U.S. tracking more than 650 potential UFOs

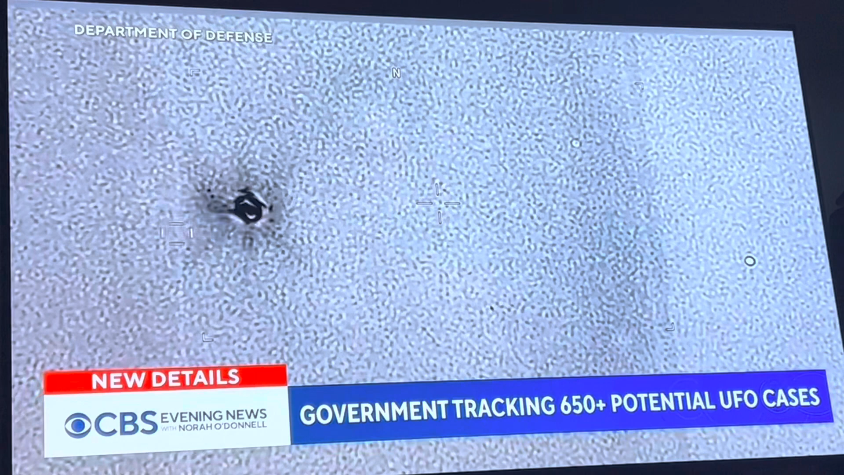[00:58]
This time, an infrared sensor was able to get a different view and identify it as a commuter airliner.
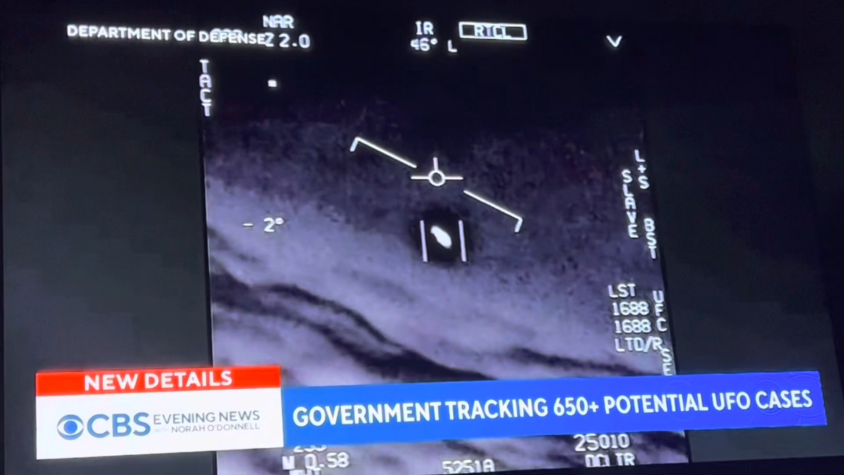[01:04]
The Pentagon says there is still no credible evidence any of the unidentified objects came from outer space.